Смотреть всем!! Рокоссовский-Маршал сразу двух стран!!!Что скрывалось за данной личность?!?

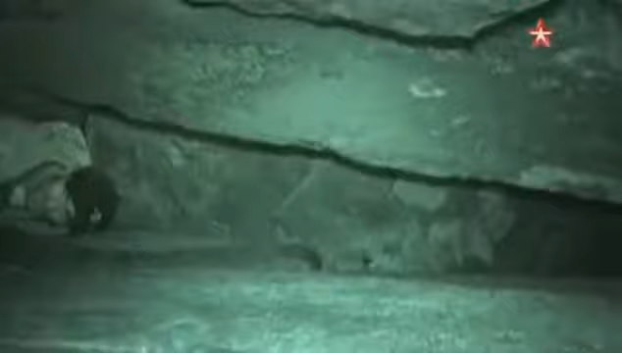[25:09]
Опускаться дальше проводники не разрешают. Говорят, без специального снаряжения это крайне опасно.